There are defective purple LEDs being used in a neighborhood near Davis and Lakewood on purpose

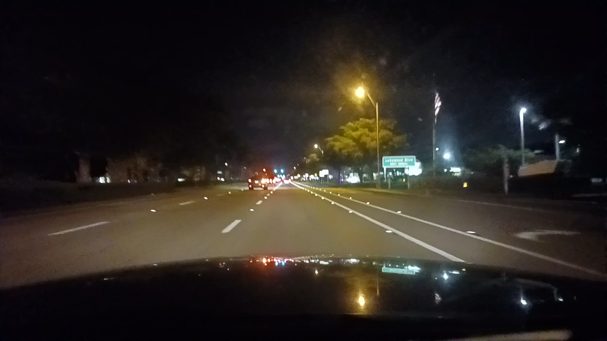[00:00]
Okay, I'm about to turn onto Lakewood Boulevard here from US 41. Take the second right onto Lakewood Boulevard. To the right, we actually have rather blue lights, but they're like on a business. I don't know, I think they don't look like defective lights at least. Taking it right here onto Lakewood Boulevard, going approximately.
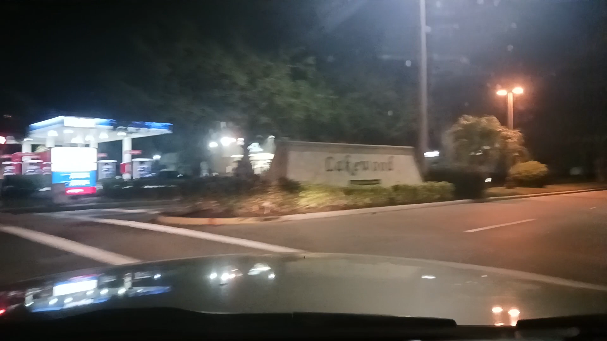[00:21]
Continue on Lakewood Boulevard for 1 mile. I want to see if there are any special lights here. I do not see any purple lights on US 41, nor in the neighboring neighborhood south of it, like that I just went past up to this point, coming from the southeast.
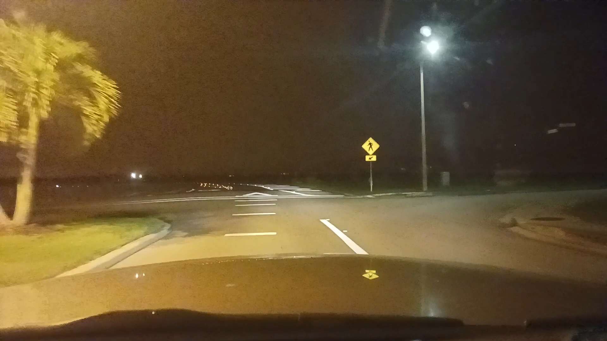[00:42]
Every one of those lights is non-purple, at least on the edge that we can see. There's a wall though. Okay, so to my left, I see some like cycling colored kinds of lights in people's yards. One of them is maybe not cycling and it's very violet blue, but I'm gonna take this road for a while up to I think Davis or somewhere near Davis at least.
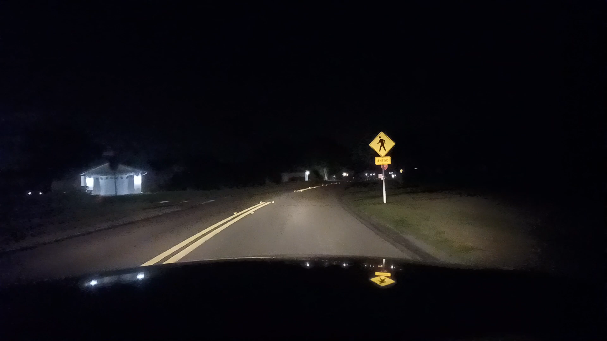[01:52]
See if there are any purple street lights or anything, or maybe mercury vapor rich lights around here, and I don't see it. So. You know, actually, there isn't just one path to get there, but I think I was originally planning to take a right. But let's see. Let's see if I can find where to take a right.
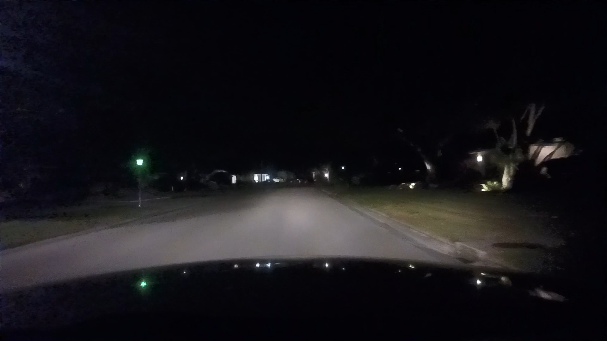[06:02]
just helps to make my case more, because that's a green light, by the way. They just drove past. These other lights aren't green. Take the next left onto Buckingham Lane. I'm not really sure what that looks like on the map, but... In a quarter mile, turn left onto Kings Lake Boulevard.
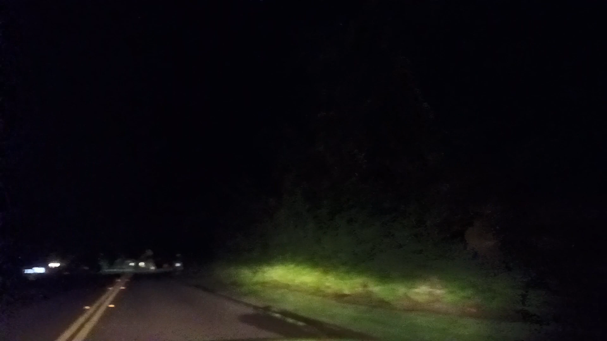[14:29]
Now turning onto Duchess Drive. But I'm pretty sure this is the main road. It says Queens Park to the left on that little sign. This says Berkeley Drive here.
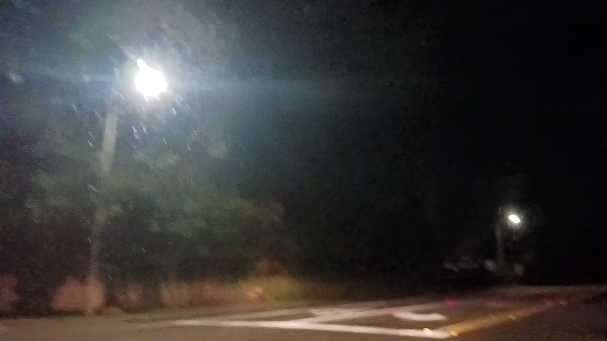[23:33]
Okay, so I just came going the other way on this, but I'm pretty sure I saw some defective lights here. There is at least like two of them, I think.